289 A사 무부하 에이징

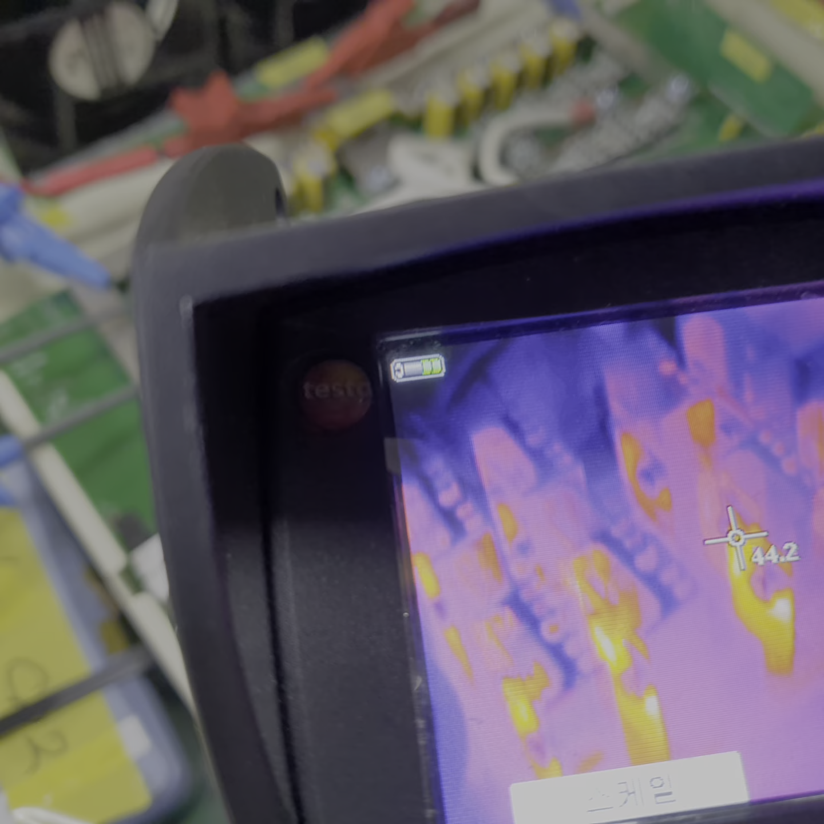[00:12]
60도 정도에서 거의 포화되는 것 같아요. 61도, 63도 정도 63도, 가장 높은 온도봉게 63도 정도 같아요.
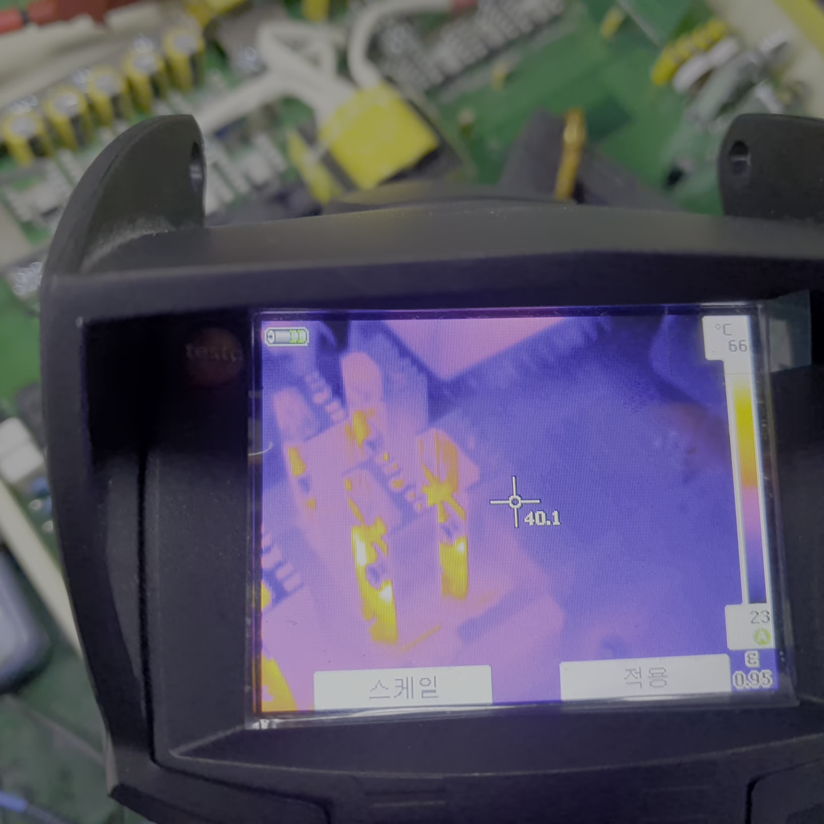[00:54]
On screen: scale top 66°C, scale bottom 23°C
66도 풍량 닿는 위치에 따른 차이인 것 같은데